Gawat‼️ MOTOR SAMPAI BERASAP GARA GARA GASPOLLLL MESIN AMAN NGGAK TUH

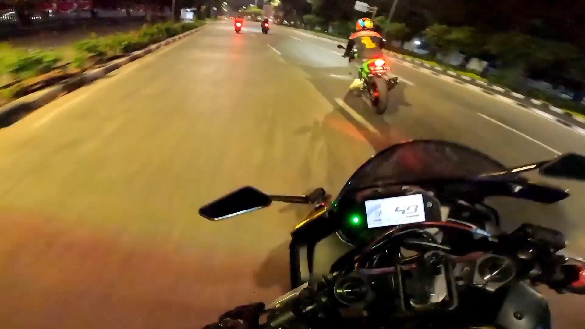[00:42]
Wow, lega sekali jalannya di sini, cuy. Ada yang pernering nih. Woi. Masyaat.
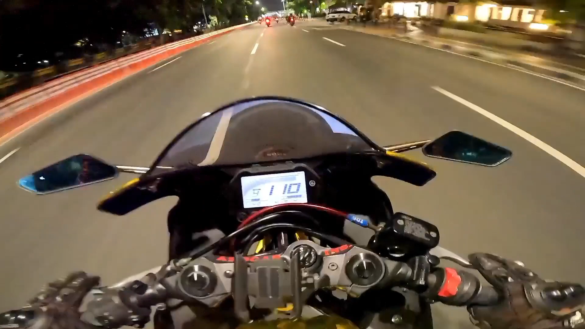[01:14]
Gokil, gokil. Karena nyalip, cuy.
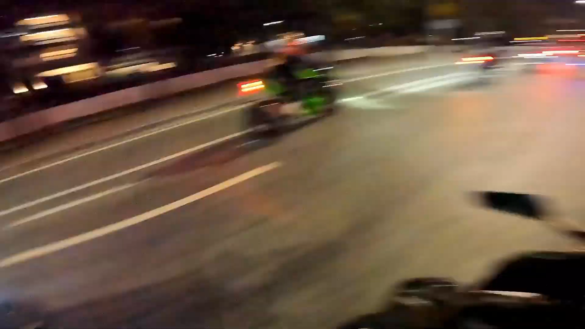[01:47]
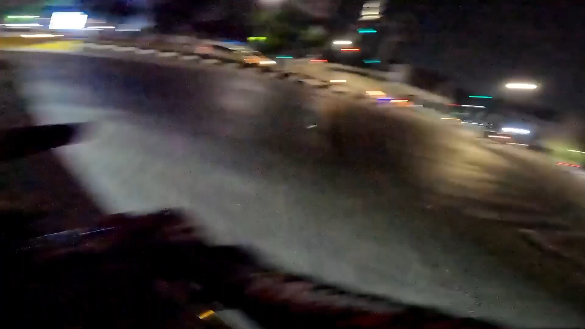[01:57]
Wow, baru ngegas aja udah ngerem lagi. Sampai ngebul itu knalpot.
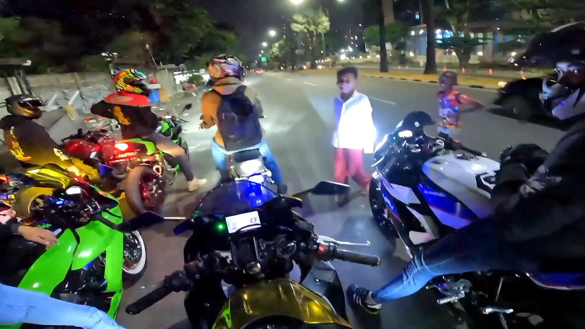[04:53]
Awas. Geber, geber, geber. Kacau nih.